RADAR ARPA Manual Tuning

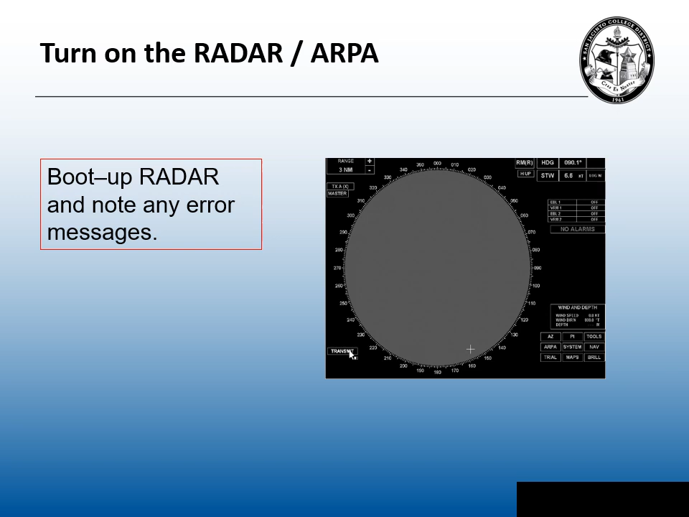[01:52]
If we do note any error messages, we need to inform the master. So the steps to manual tuning.
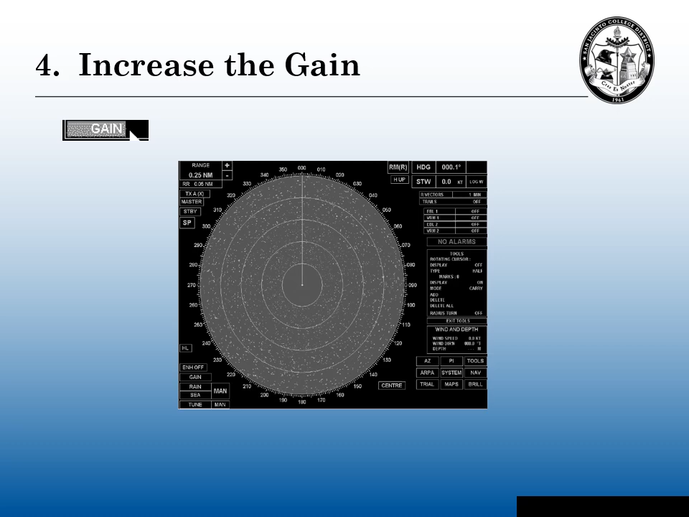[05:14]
You need a good saturation. I'll explain gain in a minute. Step five, adjust the tuning bar. Most modern radars have a tuning bar that looks something like this.
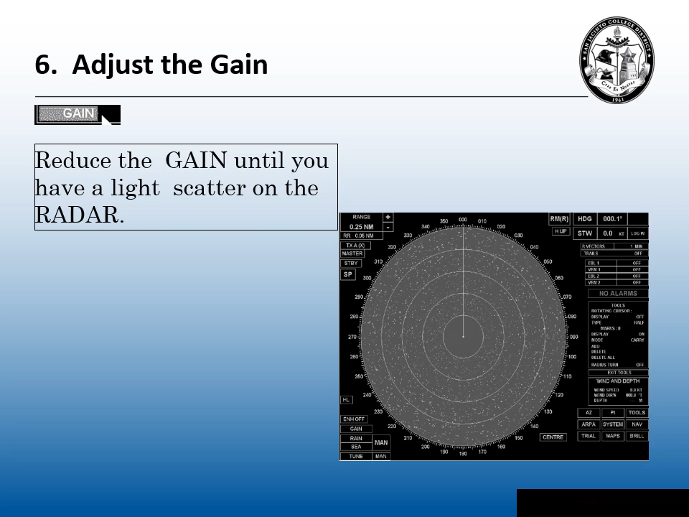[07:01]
weak targets or maybe some of those fast targets. Step seven, adjust the brilliance.